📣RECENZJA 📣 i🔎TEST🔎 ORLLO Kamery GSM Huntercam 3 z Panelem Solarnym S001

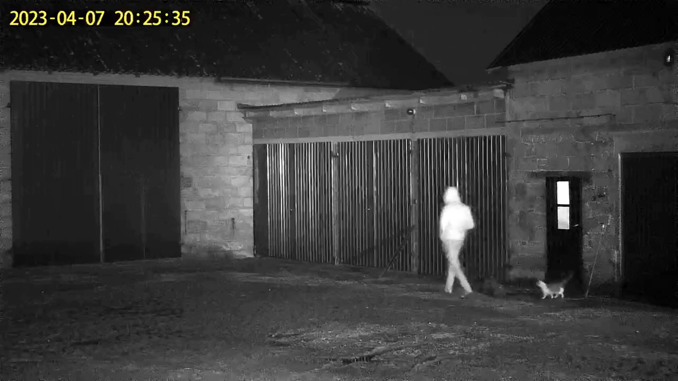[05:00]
Kamera świetnie radzi sobie również z wykrywaniem człowieka w ciągu dnia i w nocy. Mamy możliwość komunikacji dwustronnej,
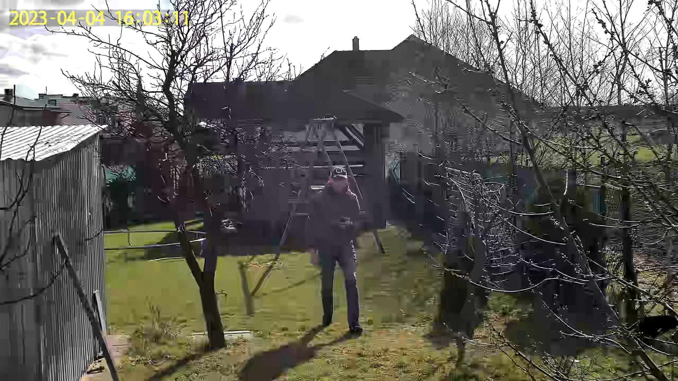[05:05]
czyli po powiadomieniu w aplikacji o intruzie możemy poprzez aplikację wydać mu komendy głosowe, które będą słyszalne przez głośnik w fotopułapce.
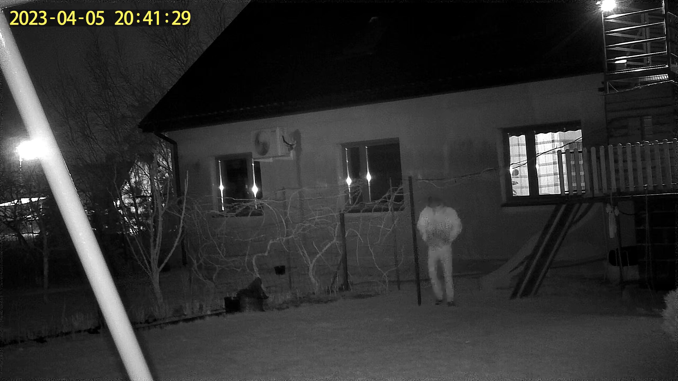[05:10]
Ten prywatny, opuść go natychmiast. I w aplikacji możemy również nasłuchiwać rozmowy w pobliżu kamery.